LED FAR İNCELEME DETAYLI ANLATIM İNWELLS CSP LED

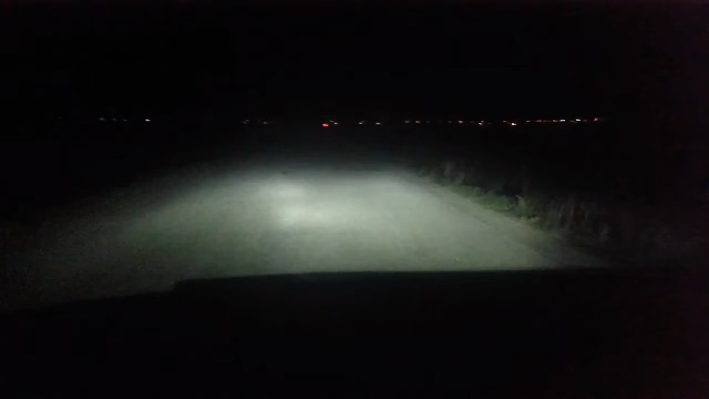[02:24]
Evet arkadaşlar, detaylı bilgileri verdikten sonra şu an kanalımda tekrar söyleyeyim arkadaşlar. Bir önceki çektiğim, montajını gerçekleştirdiğim videoda gördüğünüz led'in gece performansı ile karşı karşıyayız. Şu an aracımın ön camında bulunan bu vesaire kir, bugün biraz yağmur yağdı arkadaşlar, usura bakmayın. Yani silemediğimden dolayısıyla bu şekilde gözüküyor. Biraz da kameramın eski olmasından dolayısıyla arkadaşlar.